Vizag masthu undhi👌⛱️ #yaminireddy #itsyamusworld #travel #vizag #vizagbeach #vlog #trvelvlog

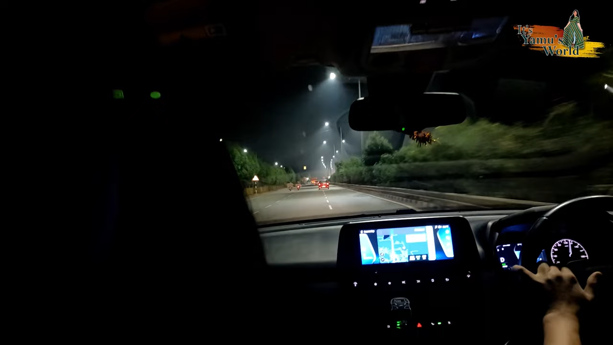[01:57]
సో ఇప్పుడైతే ఎర్లీ మార్నింగ్ 4:10 అవుతుంది టైమ్, అంటే నాకు స్టార్టింగ్ వెళ్ళేటప్పుడు కుదరలేదు. సో ఇప్పుడే ఆన్ చేశాను కెమెరా. అండ్ మీరు చూడొచ్చు తెల్లారిపోయింది.